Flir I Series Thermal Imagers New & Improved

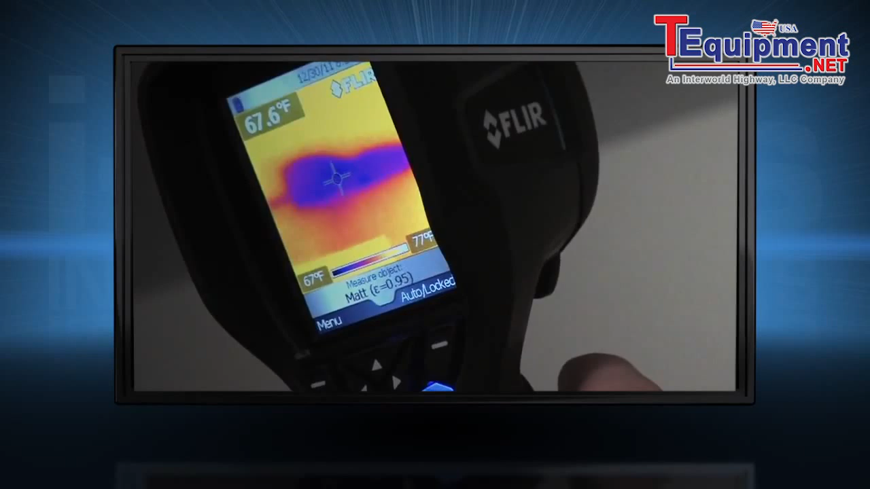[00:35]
On screen: spot 67.6°F, scale top 77°F, scale bottom 67°F
electrical overloading, overheated equipment, and other potential problems fast.
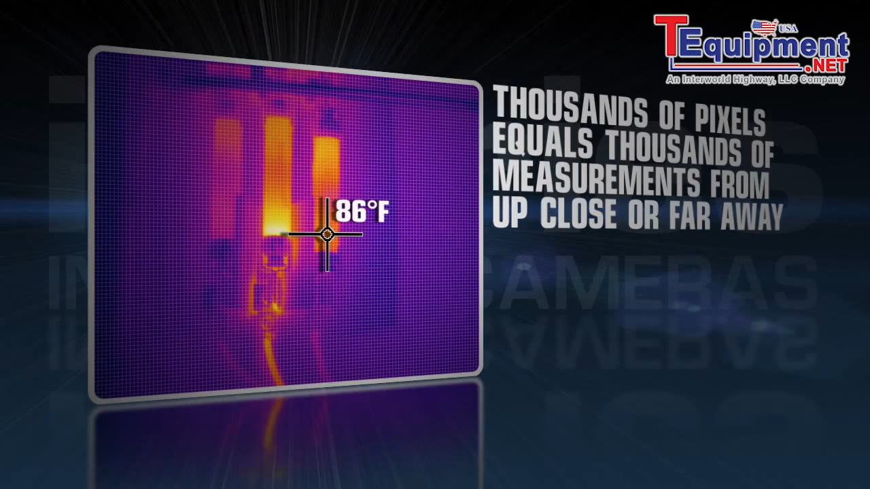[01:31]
On screen: spot 86°F
Pinpoint problems like a pro with these i-Series features.
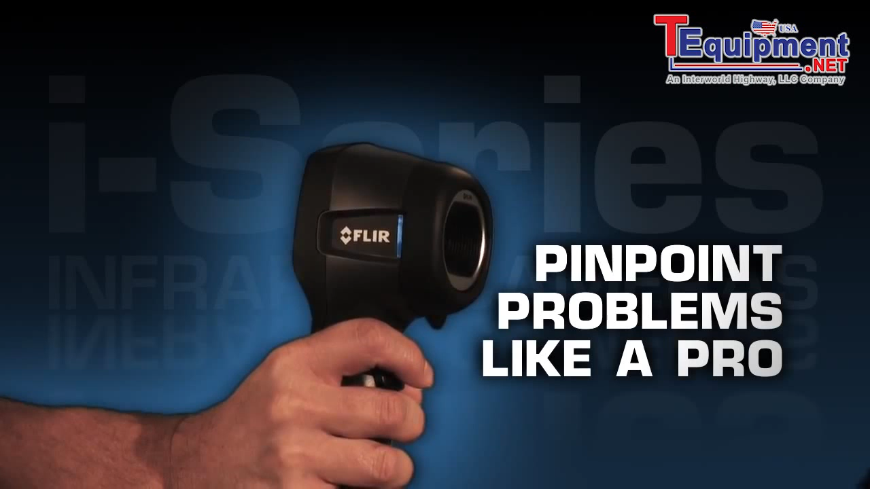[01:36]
A wide temperature measurement range,
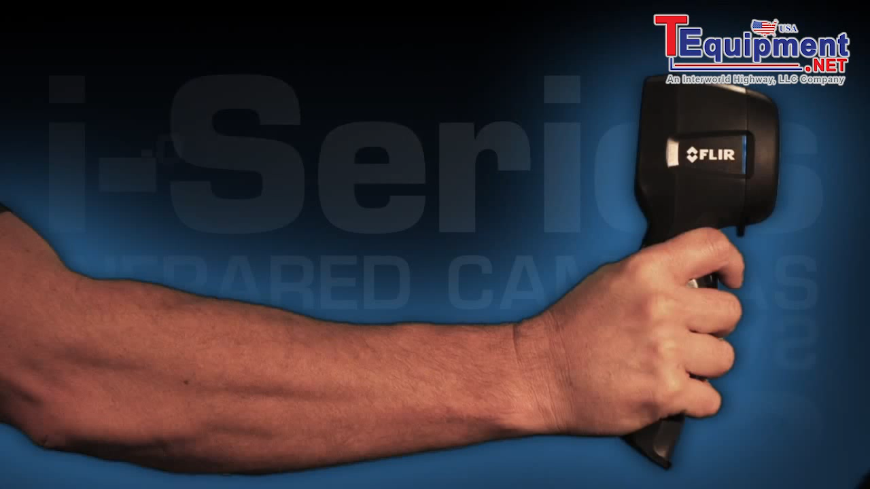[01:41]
excellent temperature sensitivity, a spot measurement tool, and emissivity and reflected temperature corrections.
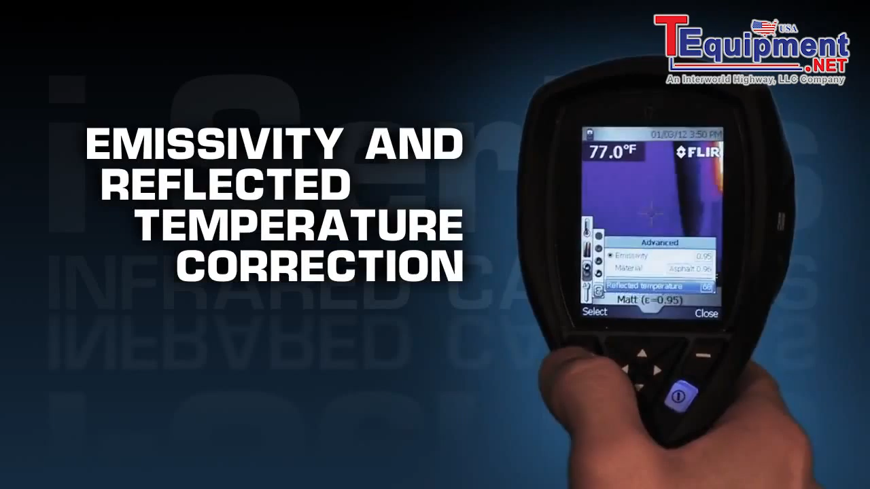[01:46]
On screen: spot 77.0°F
All FLIR i-Series cameras are intuitive and
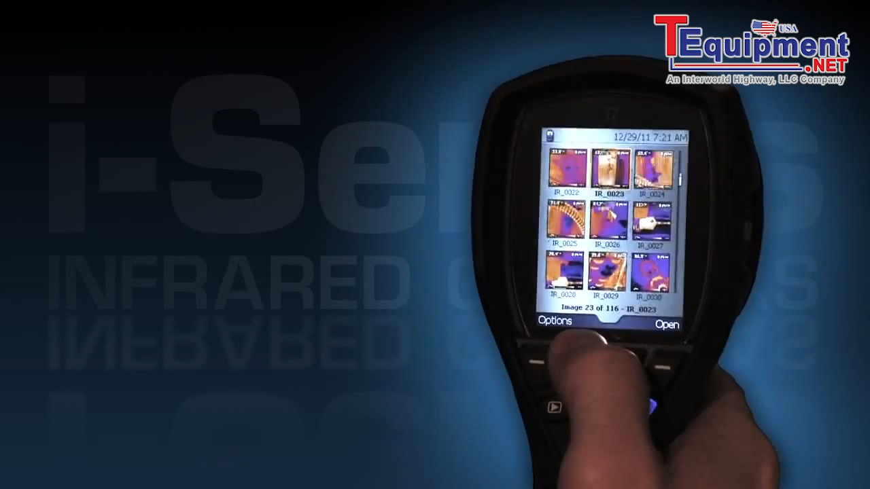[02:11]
Easily transfer those JPEGs to your computer to email clients or for further analysis with the complimentary FLIR software.